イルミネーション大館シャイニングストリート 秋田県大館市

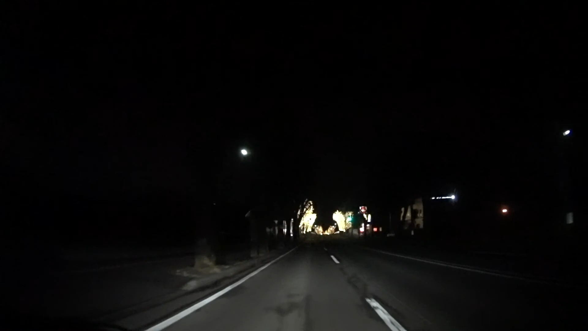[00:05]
来年1月11日まで毎日16時30
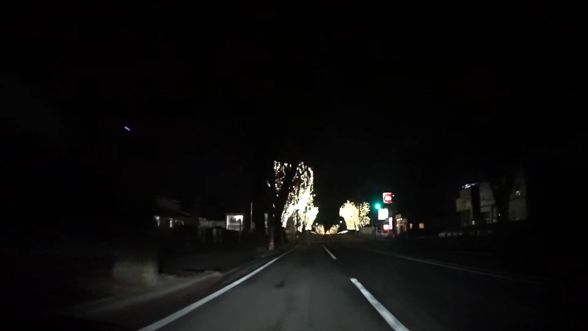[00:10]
分から25時まで大館シャイニングストリートというイルミネーションイベントが行われています。12月31日は翌朝まで点灯しているそうです。暗く厳しい冬の大館に光の道を作り、明るく楽しい誇りを持てる街にしたいという思いで始められたこのプロジェクトも今年で14回目を迎えるそうです。約800メートルの街路樹67本に20万個の電球が飾られ、幻想的な空間を味わえます。
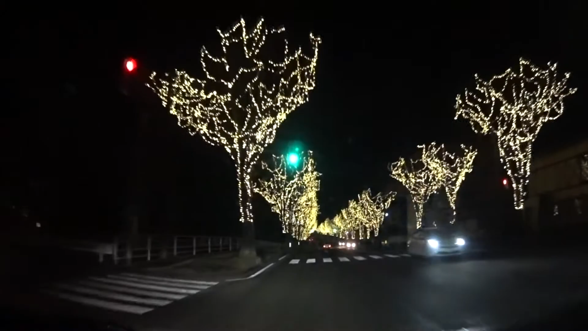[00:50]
これカメラではわからないかもしれないんですが、ここの一帯がほわーっと明るい感じで輝いてます。 LED の電飾もいいですけど、この電球っていうんですか、あったかい感じの色もいいですよね。ここの通りを通行する車はゆっくり走ってる感じがしました。きっと前の車も車内では笑顔があふれてるんでしょうね。以上、笹マックでした。また次の動画でもお会いしましょう。バイバイ。